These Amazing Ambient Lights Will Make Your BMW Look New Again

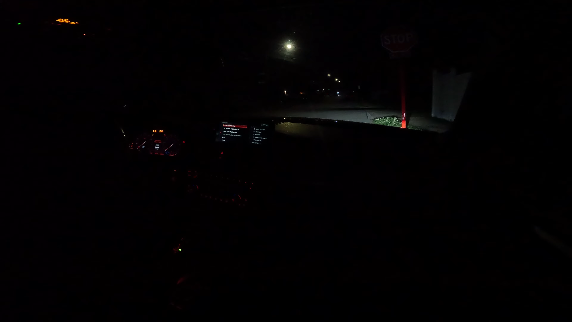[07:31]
let the games begin so this is the little startup sequence that we have i actually really like it um so so far we did the dash we did this little area on the passenger side we did all the footwells we got the front
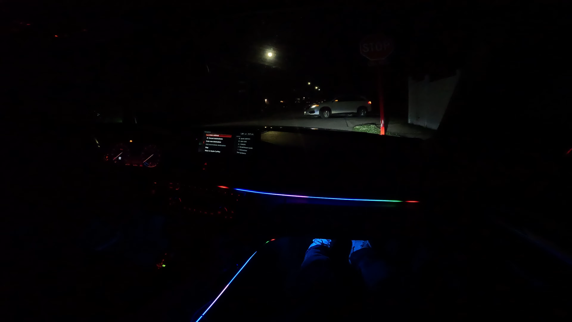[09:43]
cool then there's this this one's that i think this was the voice activator one so i think it pulses every time i talk yo sorry for the yell yo what's up baby that's kind of cool so when i'm playing music i think it's gonna look cool
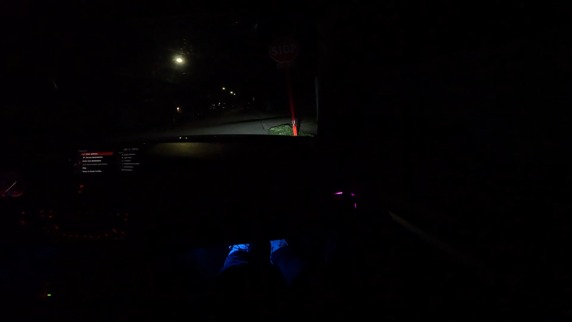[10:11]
okay what else you got really scrolling through all the modes now this one's like stuck there what is it gonna do yo oh it like shoots it across boom boom boom boom boom boom boom that's cool that's really cool okay and then i think we're back to the different to just to call single colors
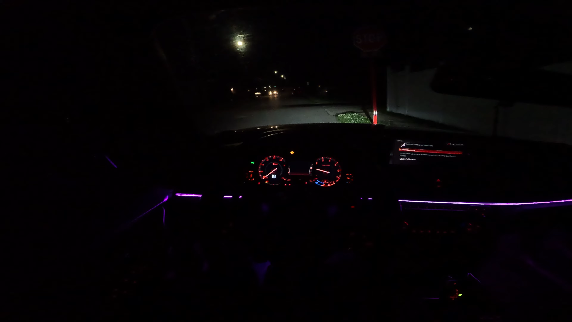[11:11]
for a little spin i know i haven't done a pov in a little while but for 40 000 looking like an amg okay looking like the m5 that's what i was going for i'm thinking on how what i should do with the because i do have the um some other lights for like the door handle
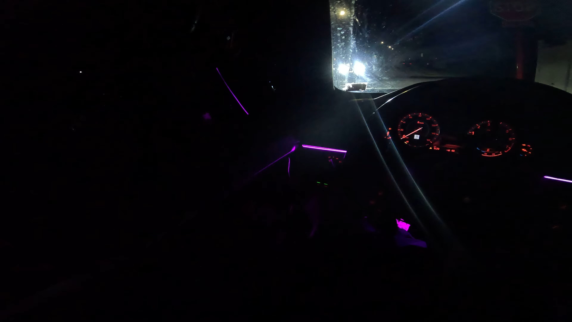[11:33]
as well as like the cup holder area but i don't really know if i'm gonna let's go ahead and put it in sport if i'm gonna be doing that should we rock let's rock should we rock all red let's do all red what is it oh
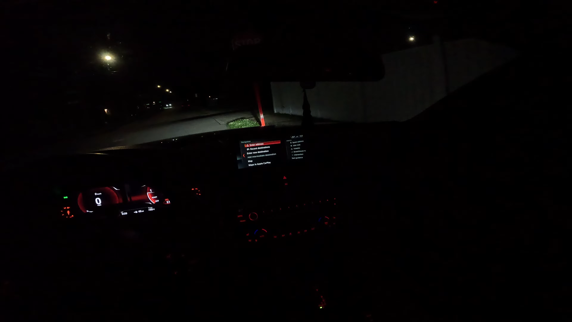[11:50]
this is like a pulsing red no not that one hold on i gotta switch to them really really quick again because i want the all red i want the all red so it can match where is it it's coming up i think it's this right here but i feel like red doesn't really show that much huh so let's do let's do blue blue right here bing
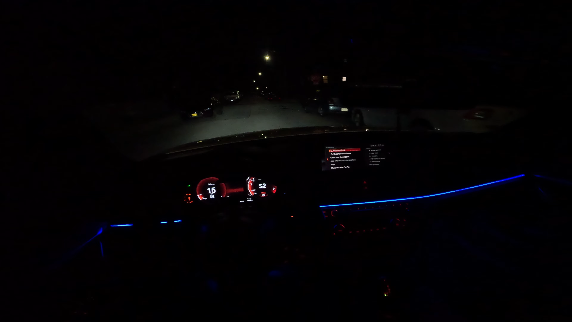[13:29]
since we got the lights we gotta be switching to them let's let's go i think i'm gonna what's this one do let's put this one for right now and then as we drive we'll like kind of just switch to
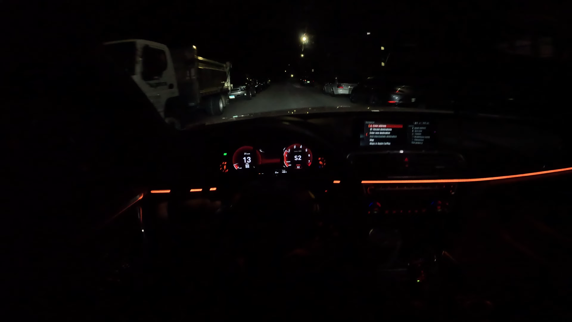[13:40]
them and see what they uh do and you guys can kind of check it out and stuff like that so yes
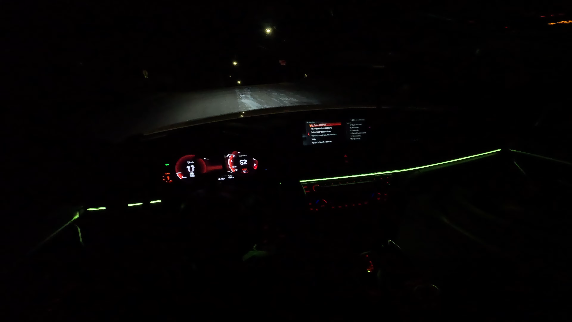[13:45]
sir just a rescue just gonna drive around just to see how it looks at night
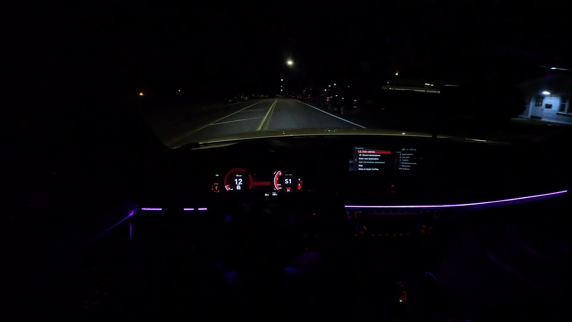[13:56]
so far so good i need to put my seat back a little bit i feel like i'm eating the steering wheel right now i feel like you gotta be laid back yeah with the pops too lights and the pops go crazy oh i feel feel like a nice new interior now bruh yeah 440 000 boys oh and i haven't driven this for in a while but it feels good right now
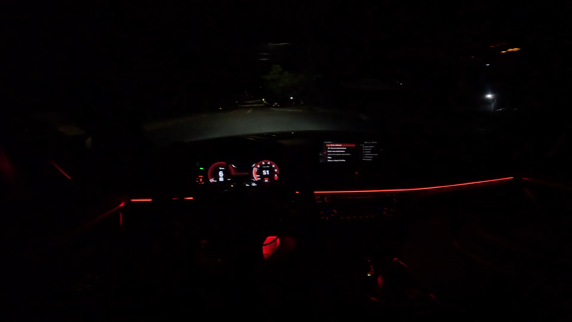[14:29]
let's go straight see what's up let me know which which color let me know if you guys like the like the crazy sequence i don't really like crazy sequence i'm kind of basic in terms of like i just want basic stuff see
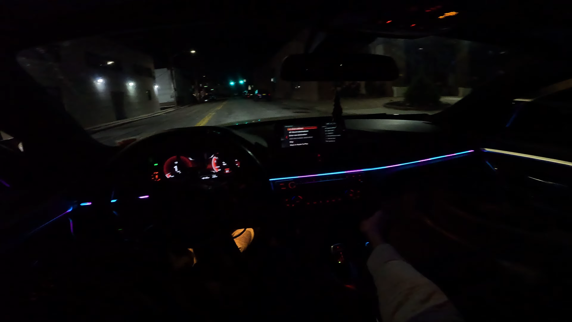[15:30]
gonna be crazy and then next thing you know i'm gonna get the uh the stars in the ceiling as well and i think that would be it in terms of like lights for the inside of the car can i turn right on right here i don't even know like this one this one's not that that bad because it's you know but what's up with this one i like the one there's one that just shoots the same color is it this one right here